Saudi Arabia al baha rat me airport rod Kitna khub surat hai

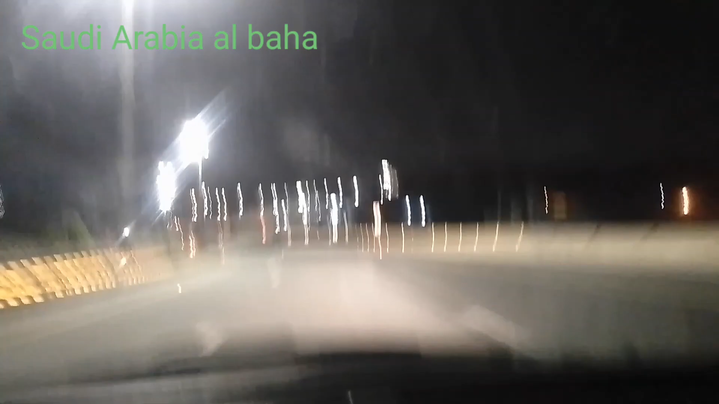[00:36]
ब्रेकर है तो इससे थोड़ा इधर उधर हो जा रहा है कैमरा, ब्रेकर के वजह से रोड पे जो लगा है। तो देखिए मैं चल रहा हूँ इसी रोड पे, अभी देखिए जैसे जैसे ऊंचाई पड़ेगा वैसे वैसे लाइट आपको ऊँचे ऊँचे पे दिखेगा।
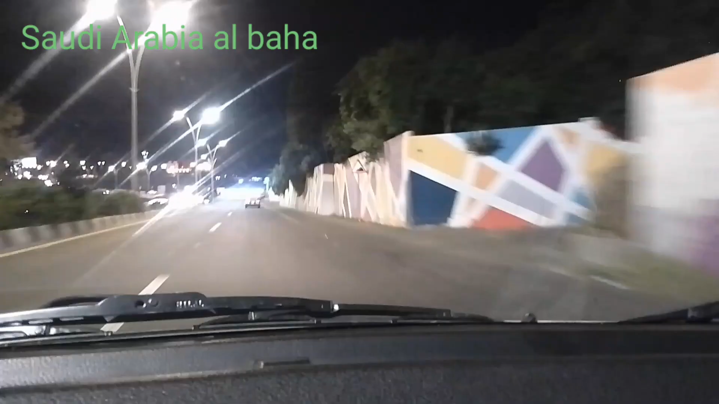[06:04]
तो दोस्तों मैं देखिए अभी अलवाहा सिटी में इंटर होने वाला हूँ, लिखा हुआ है वेलकम टू अलवाहा, तो मैं आप लोगों को दिखाऊंगा। ये देखिए सामने लाइट ज़्यादा है इसलिए चटकार सही से नहीं दिख रहा है, तो मैं जो है आ गया इधर।
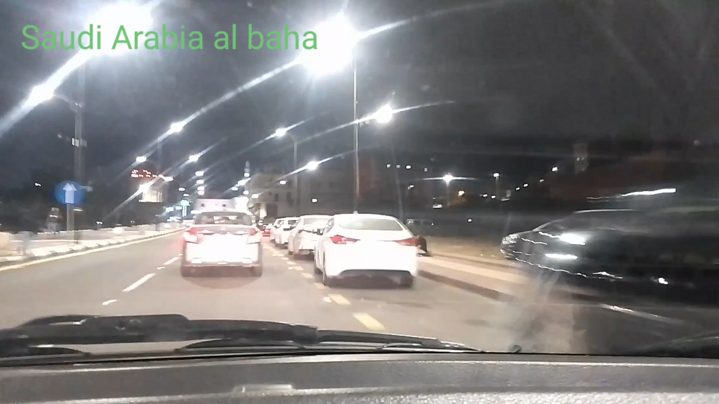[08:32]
ये देख सकते हैं पूरा पूरा एकदम, देखिए गाड़ी लाइन से एकदम, ये पार्किंग बनाया है साइड में, बस इधर से गाड़ी केवल इधर जा सकता है, आप उधर से आ नहीं सकता इधर।
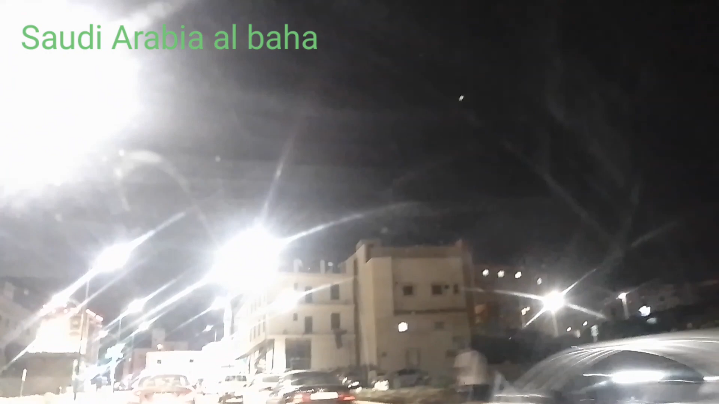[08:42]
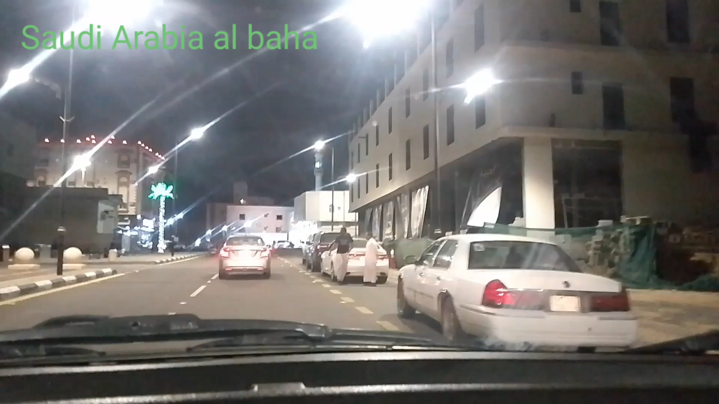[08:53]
ये देखिए
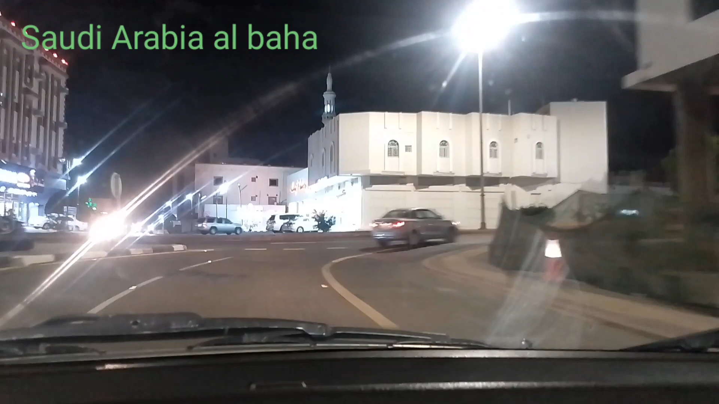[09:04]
अभी हमें यहाँ से राइट में जाना है,
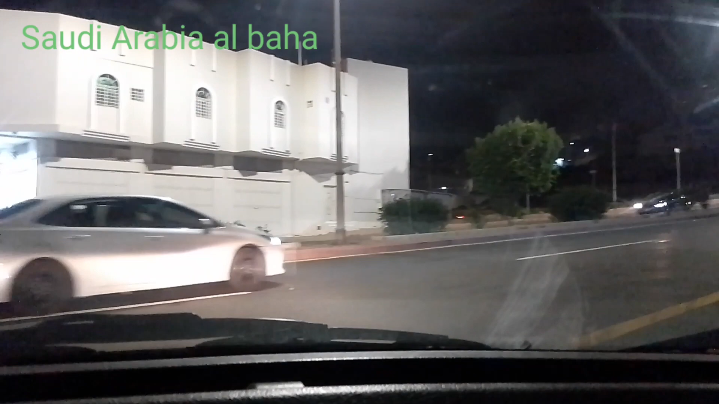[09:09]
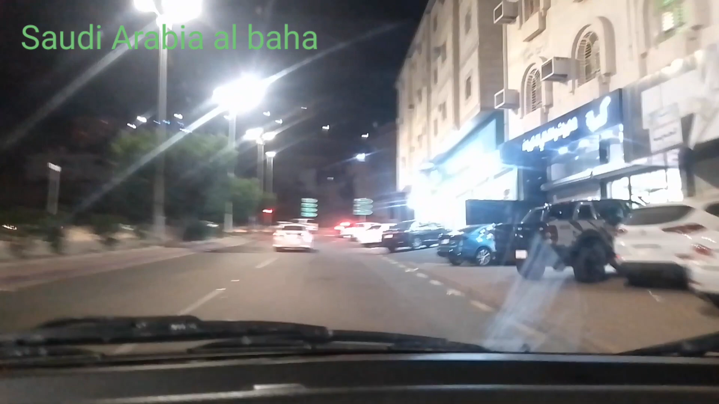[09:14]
अभी राइट के बाद लेफ्ट में घूमना है। ये देखिए मैं लेफ्ट में हो लिया, ये देख सकते हैं, अभी और आगे चल के दिखा रहा हूँ।